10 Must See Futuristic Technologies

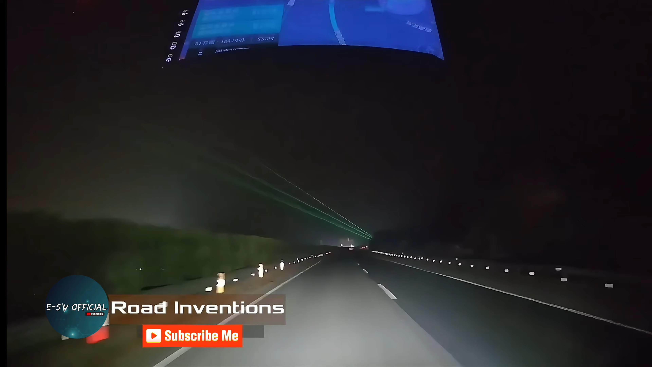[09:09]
Effective way to cheer drivers up at night. They are having a laser show right up of the road.